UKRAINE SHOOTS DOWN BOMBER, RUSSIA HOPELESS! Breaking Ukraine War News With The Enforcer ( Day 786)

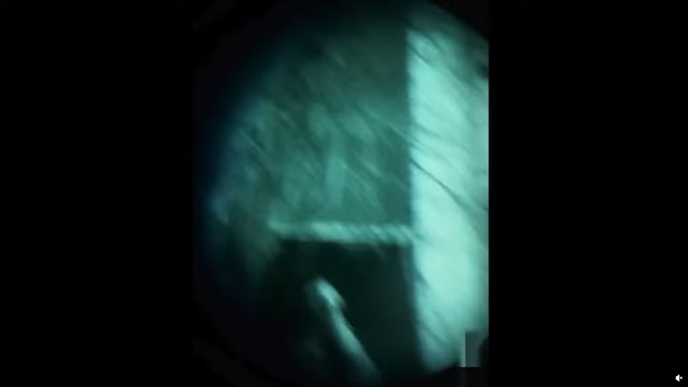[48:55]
Look, the friendly neighborhood goons. What are they going to be up to today?
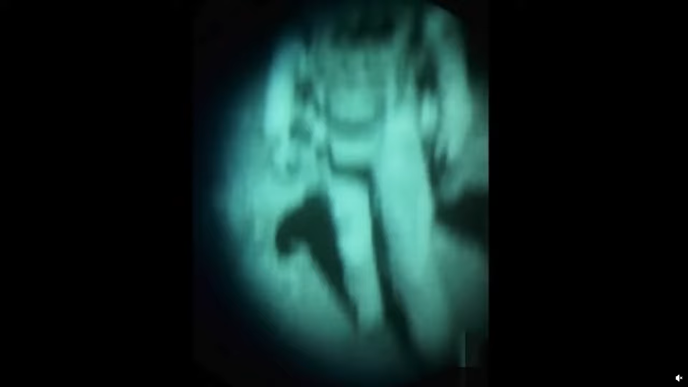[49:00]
Just out here, looking around, that's all. Just making sure the neighborhood's safe.
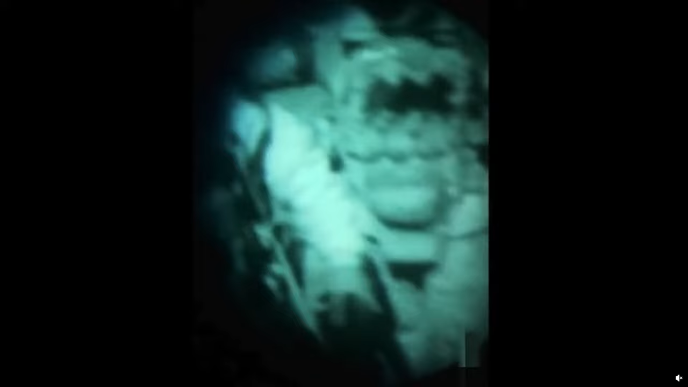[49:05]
Just looking through their little night vision monocle.
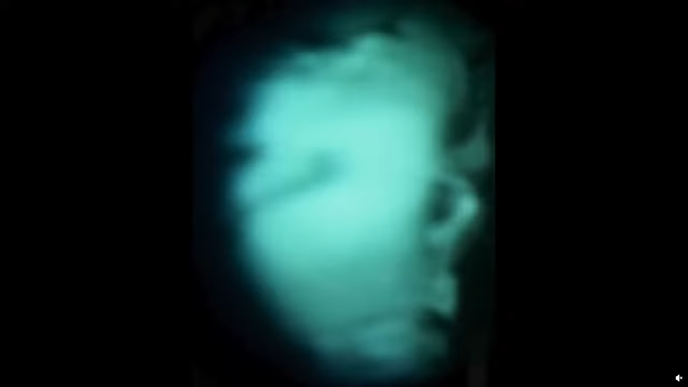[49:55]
When you see the Ukrainian SBU goons moving forward.
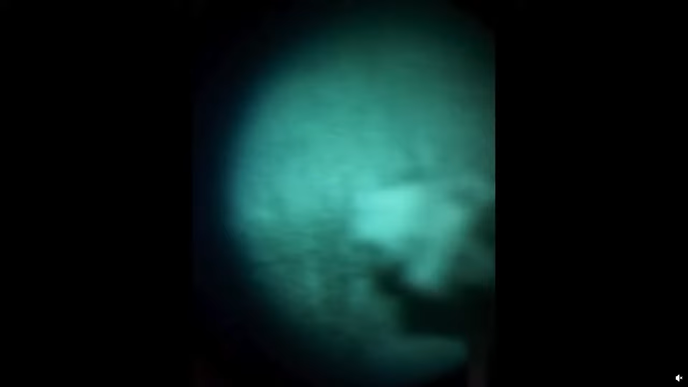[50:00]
We're just going to call them the goons for the whole video because I think it's really fitting with the whole night vision thing going.
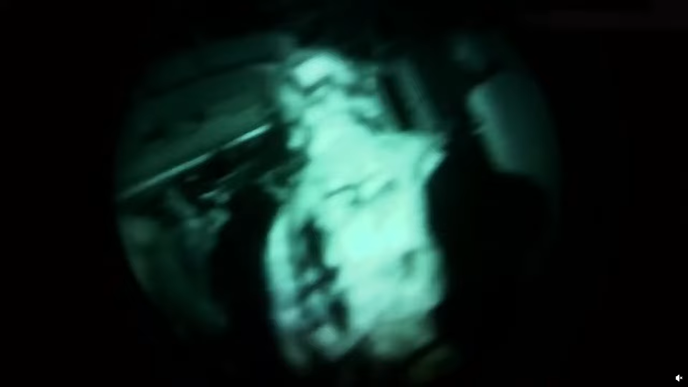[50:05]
But you see them climbing into the back of this M2 Bradley here.
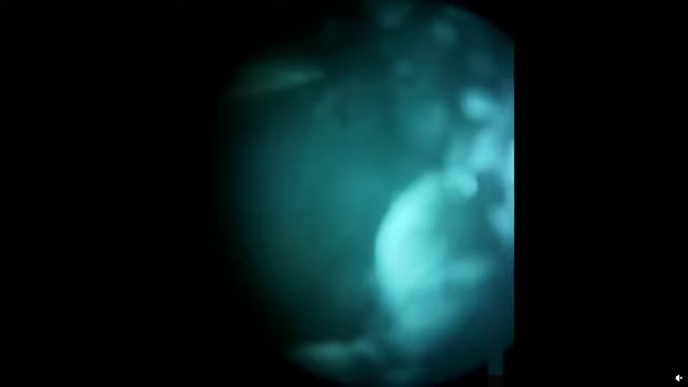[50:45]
And we can see the night vision monocle once again not really giving us a good view of what's going on.
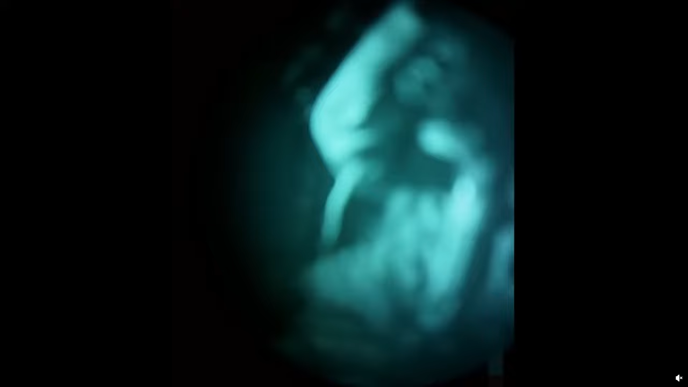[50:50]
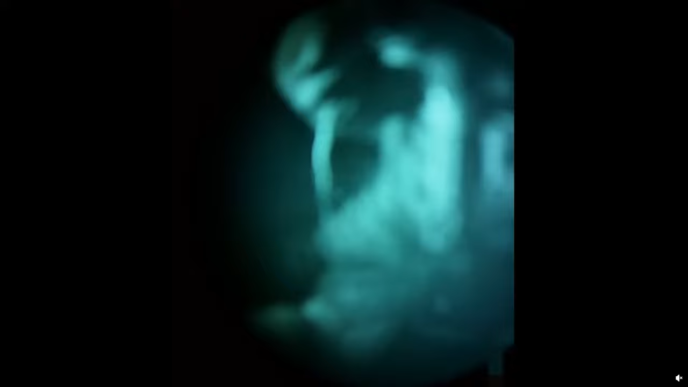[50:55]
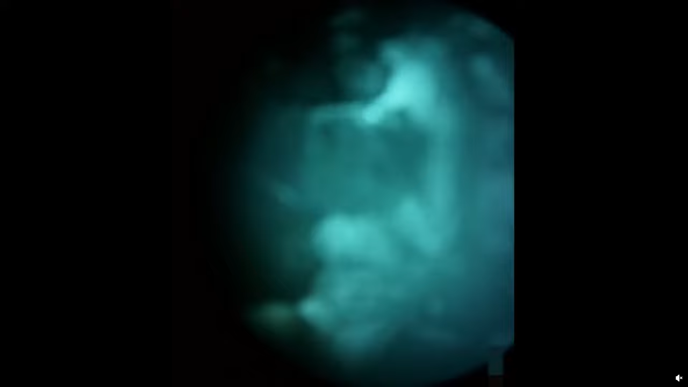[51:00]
You see someone moving around their arm. We can now see the monocle moving around a good bit.
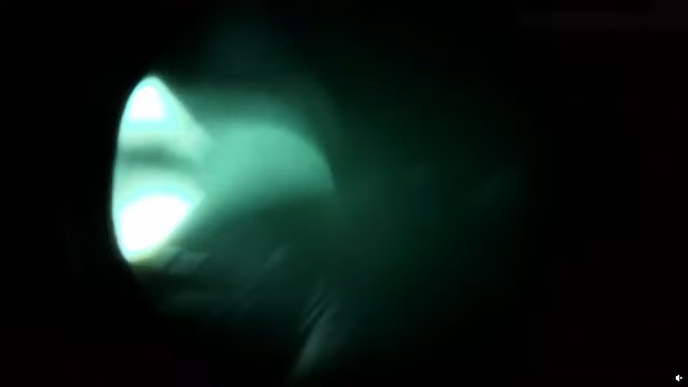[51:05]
And it appears that they may be getting ready to dismount the vehicle.
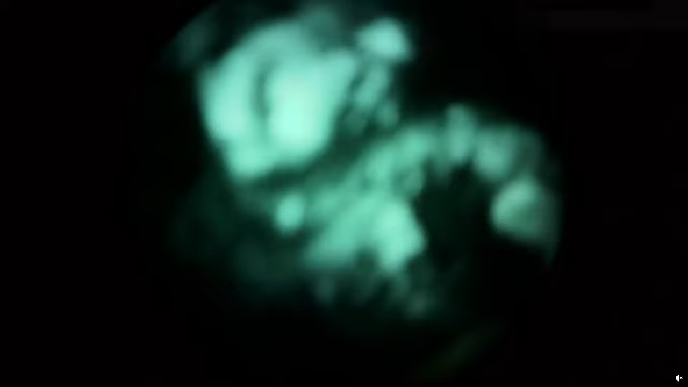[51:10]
Although I can't really tell for certain at this point. It's actually focusing on someone's face. Now it appears that they're outside the vehicle.
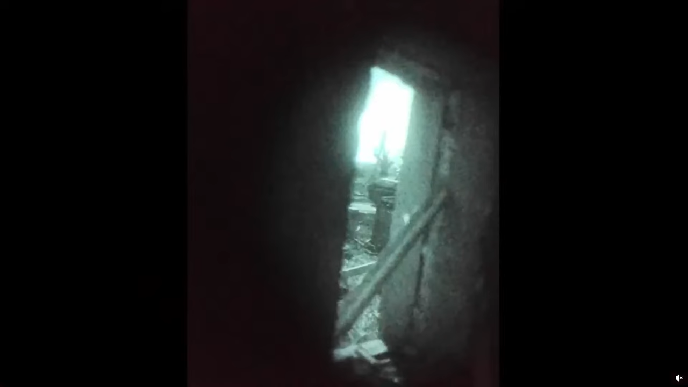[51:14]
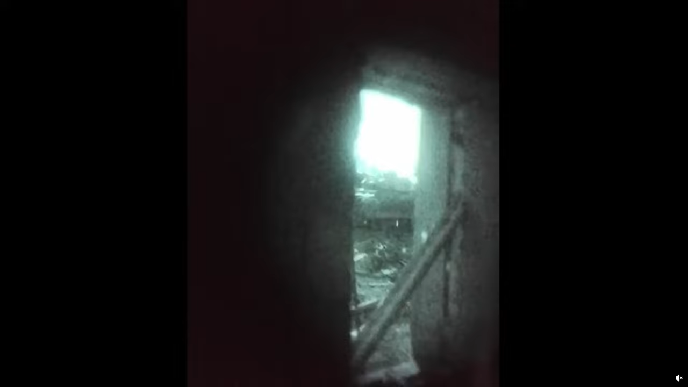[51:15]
We see the Bradley moving around outside. And we see them filming it from here.
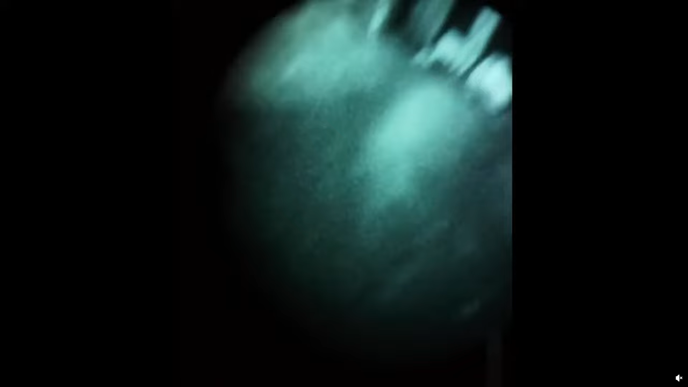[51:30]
We can't really tell if a firefight's going on or if that's a light.
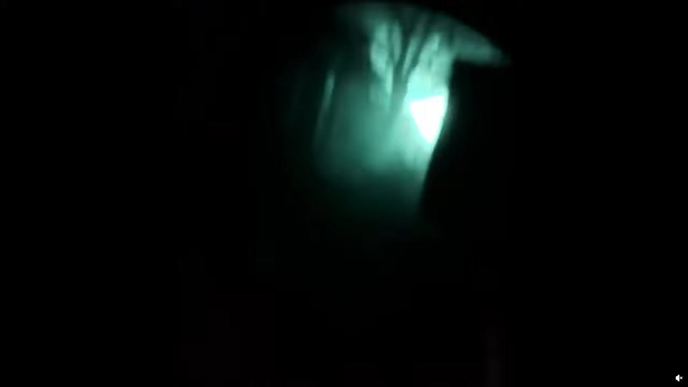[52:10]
From behind the M2 Bradley, we can see the side of the Bradley right there.
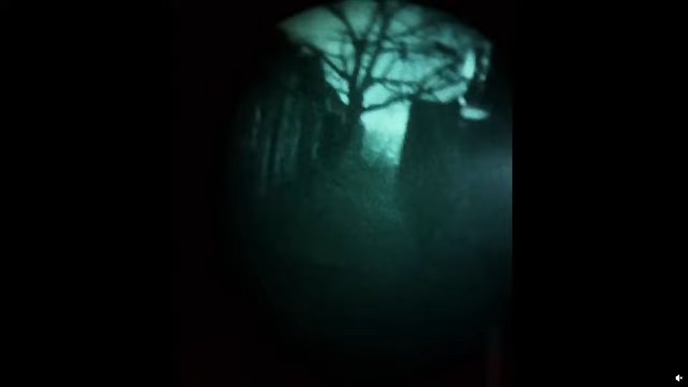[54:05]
Well, I can't tell what in the world's going on in this footage. A lot of bright flashes.
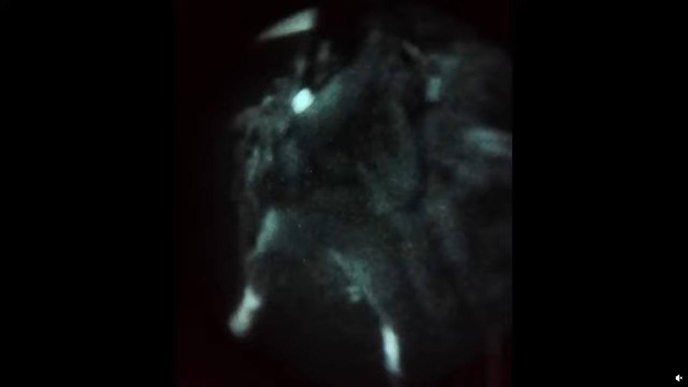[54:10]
We can see them looking around some alleys, and we can also see them looking at some guys as they continue to climb into the Bradley. It looks like they may be leaving.